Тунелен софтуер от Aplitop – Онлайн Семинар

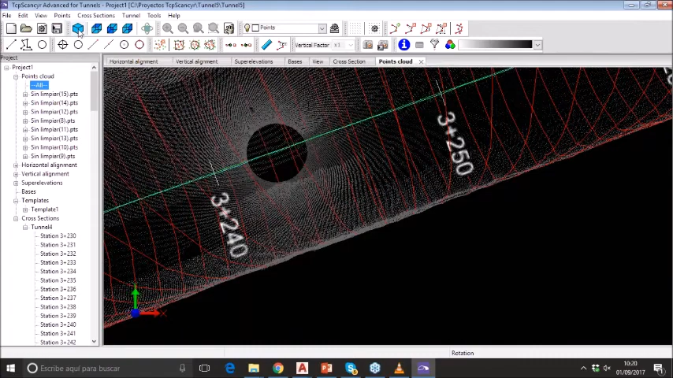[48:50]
Now cross section, we can compare cross sections with the templates.
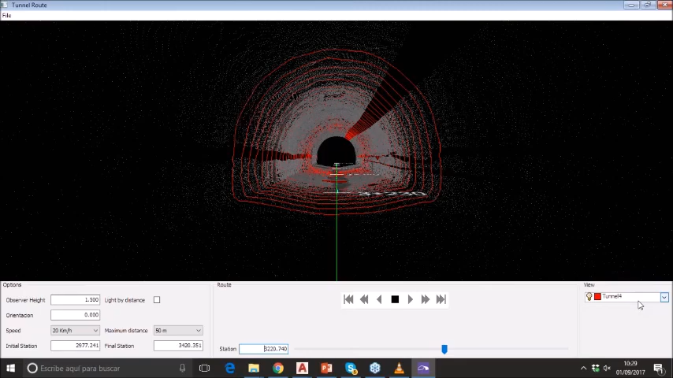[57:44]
the layers that we want and even create a video or sort of animation. We can see easily how our tunnel is and give to our customer. For this time, you can export this to video and easily give to your customer and see what is going on with your project.